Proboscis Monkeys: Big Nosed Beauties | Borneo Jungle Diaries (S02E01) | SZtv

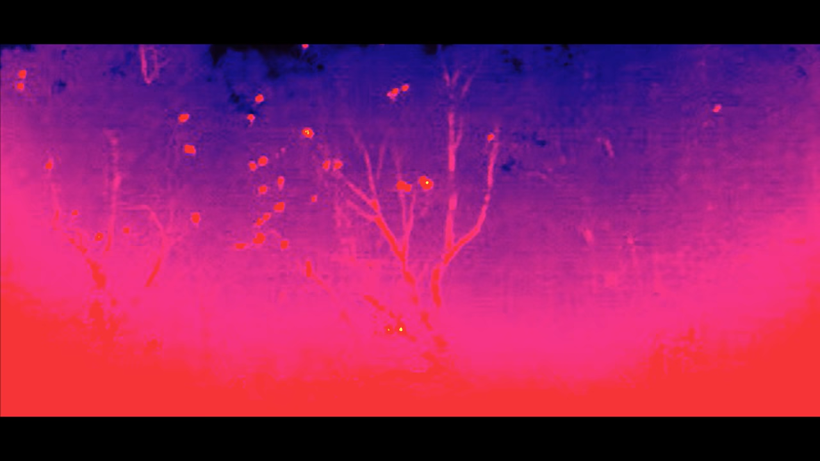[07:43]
Now, let's try to count how many of them we can see.
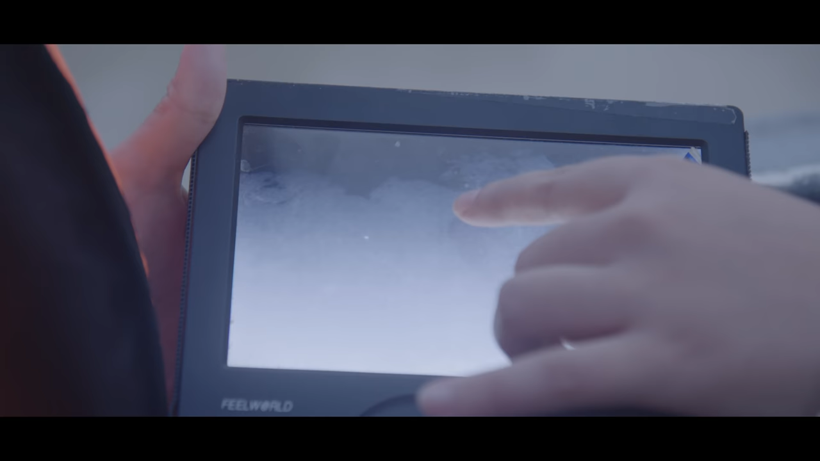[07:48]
So, that's one there.
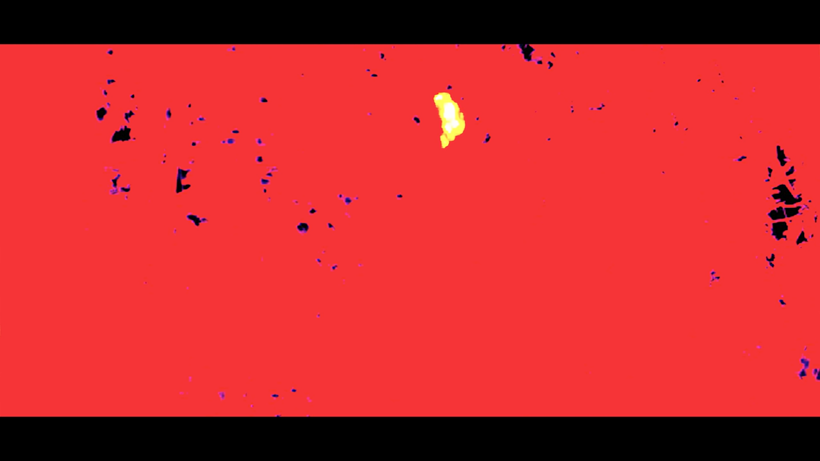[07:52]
One, two, three, four, five, six, and seven.
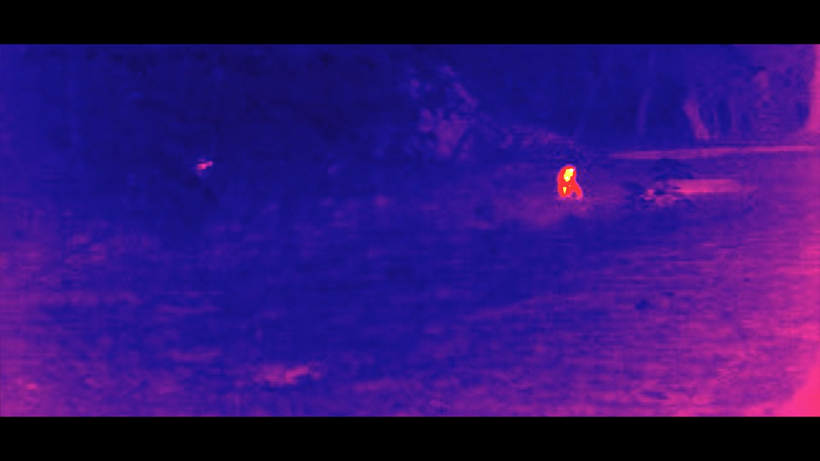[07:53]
Why are we doing this, by the way?
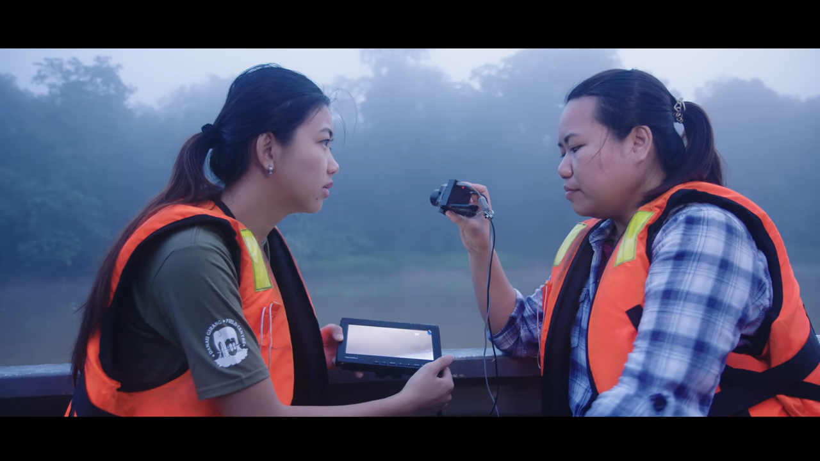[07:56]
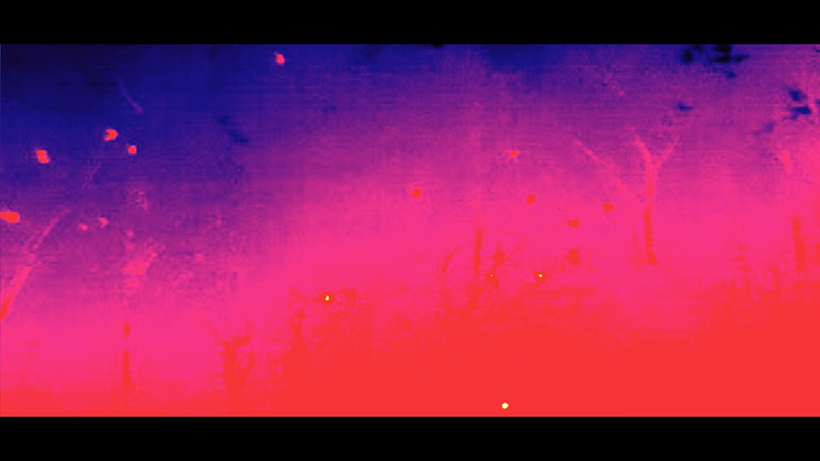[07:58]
It's very important for the primate survey because visually it might be quite hard to see them.
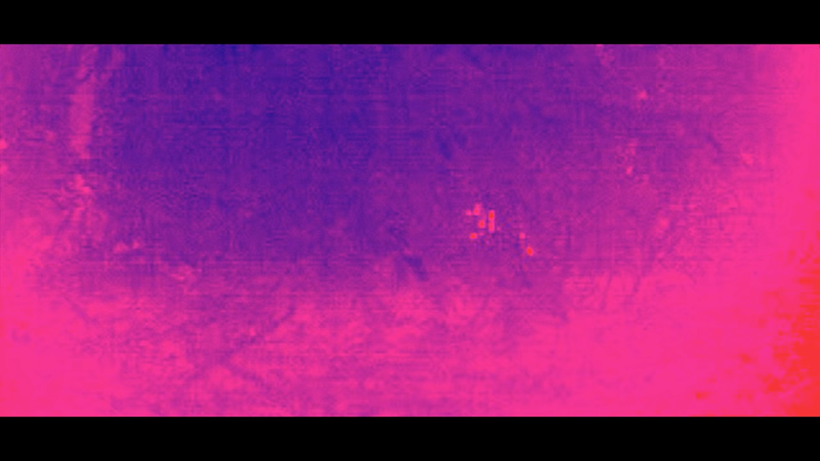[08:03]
And by adding this thermal camera, they can be detected easily. Oh, this is amazing. What we're doing right now is just part of protecting these animals here. Yeah, exactly.
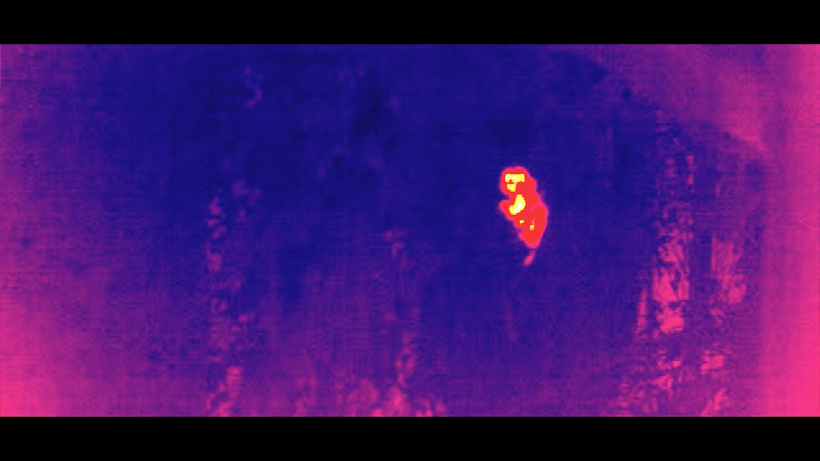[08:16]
So, what the scientists and DGFC are doing is just amazing. Yeah.